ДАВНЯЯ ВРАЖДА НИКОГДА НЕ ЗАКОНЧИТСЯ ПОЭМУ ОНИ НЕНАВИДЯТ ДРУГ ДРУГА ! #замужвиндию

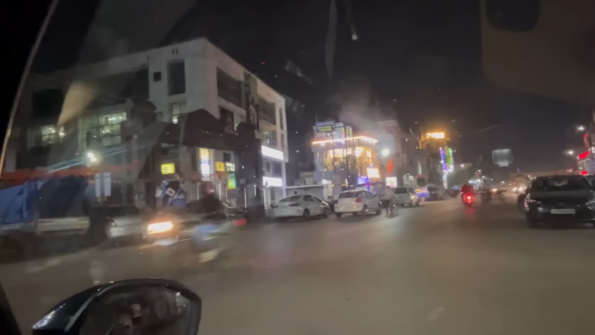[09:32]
Места для парковки нет от слова вообще. Я уже один раз поменяла место. Я вот стояла на этом углу, но все меня объезжают.
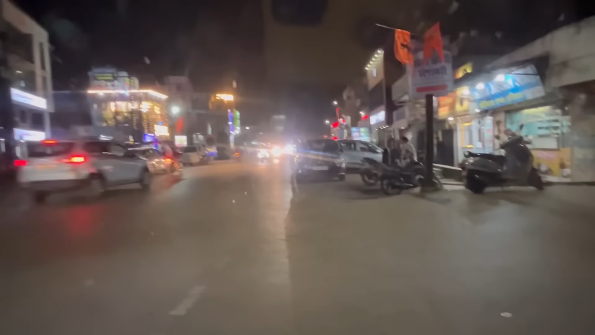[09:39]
Здесь тоже не сказать, чтобы хорошее место.
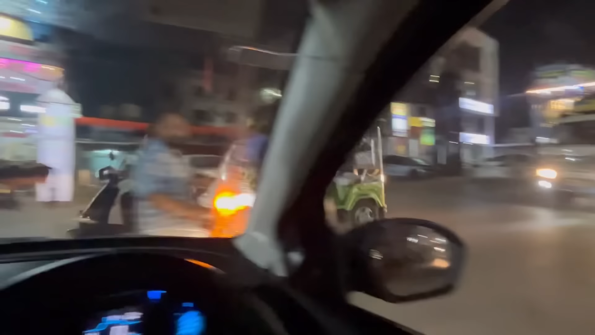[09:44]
Тоже, в общем-то, как бы я всем мешаю, потому что я немножко как выехала на дорогу, но выхода у меня нет, потому что вообще нет никакого места нигде для парковки. Все просто забито. А приехать нам сегодня нужно было обязательно, потому что Яна к своему зубному доктору пошла.